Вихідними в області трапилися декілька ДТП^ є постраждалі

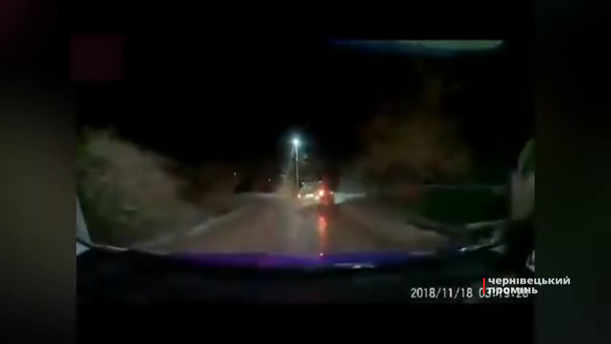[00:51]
А на трасі Житомир-Чернівці п'яний водій влаштував нічні перегони. Автівку з брудним номерним знаком помітили патрульні. Вимогу правоохоронців зупинитися чоловік проігнорував і кинувся тікати. Коли поліціянти наздогнали порушника, то він агресивно поводився і продовжував пити слабоалкогольні напої.